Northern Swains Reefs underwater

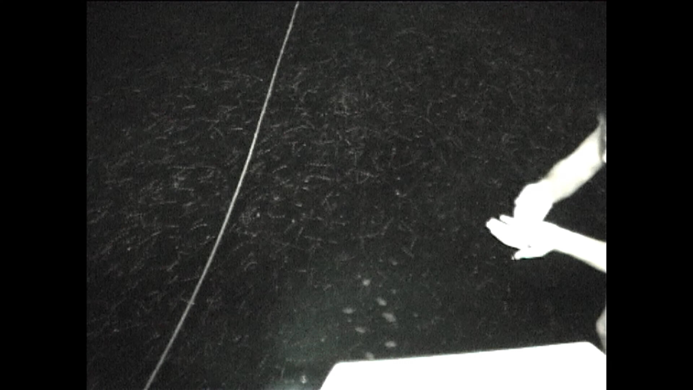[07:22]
So there are absolute millions of them in the lights of the boat this night.